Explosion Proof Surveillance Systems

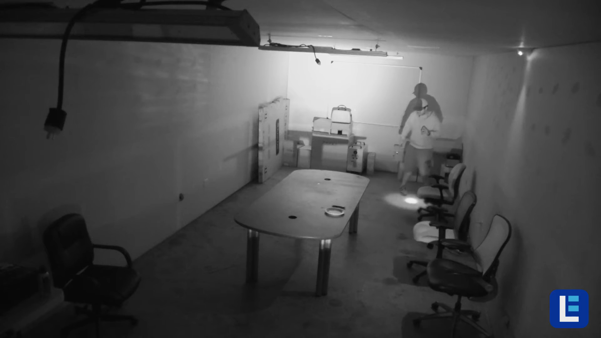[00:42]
and the ability to view in complete darkness with built-in and external infrared lighting technology.